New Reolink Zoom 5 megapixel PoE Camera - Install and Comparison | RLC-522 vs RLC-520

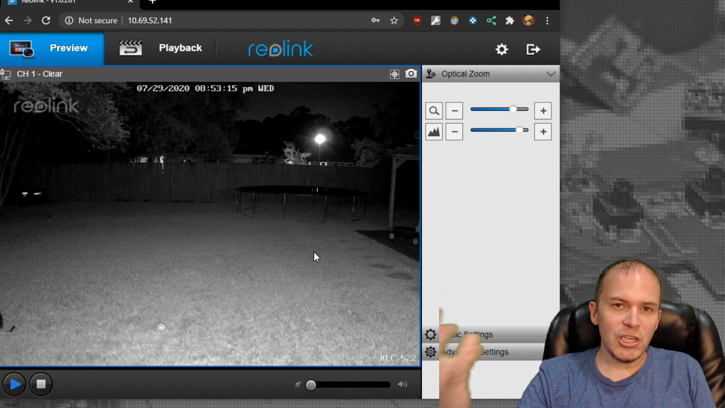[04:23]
parts of the interface again we'll leave the link down to the RLC 520 video and you can check that one out it's going to be the same now overall the quality of the camera it seems to be about the same because it's pretty much in the same housing the IR pattern
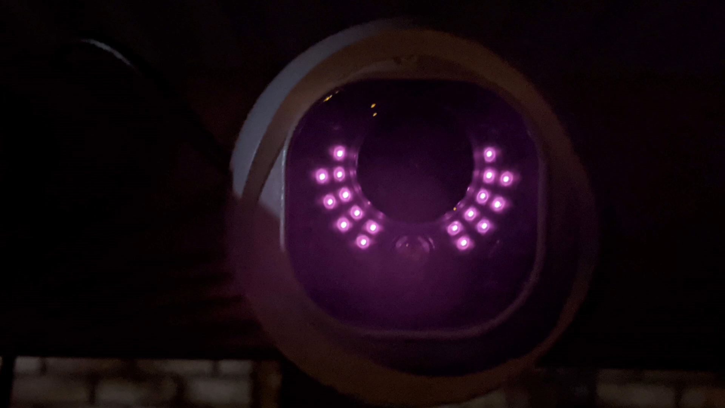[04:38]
is the same I did notice during the evening that if you did zoom
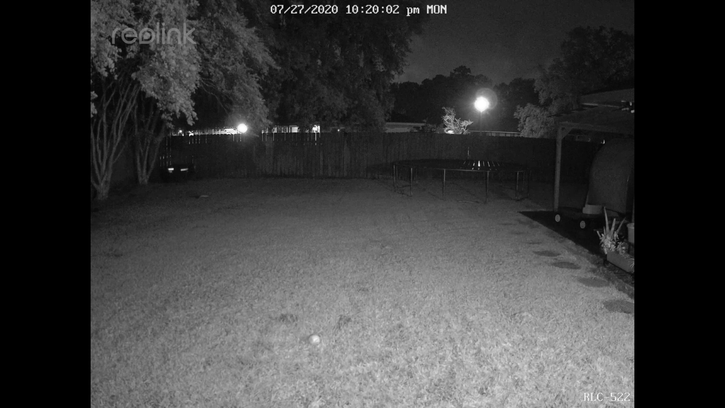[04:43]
that just it got really noisy if you zoomed out on things in a dark area I'm assuming that's because the IR pattern unlike some other PTZ cameras where the IR pattern would actually change to